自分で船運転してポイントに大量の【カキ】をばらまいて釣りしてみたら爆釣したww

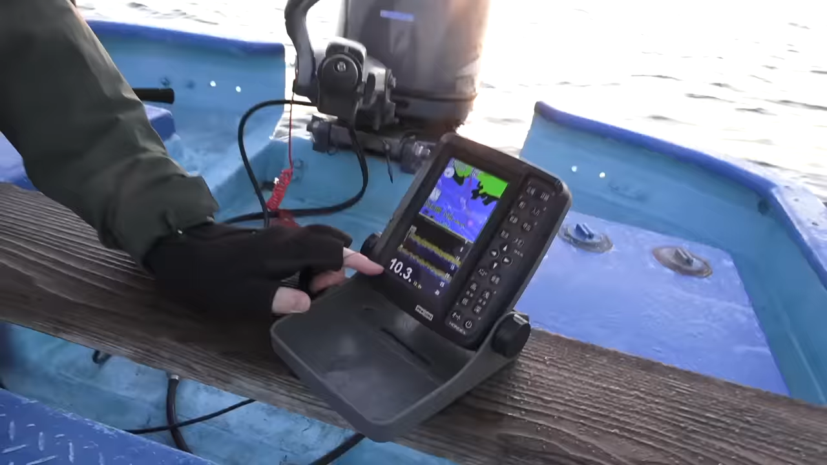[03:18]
こなんだろう岩もなさそうな感じですね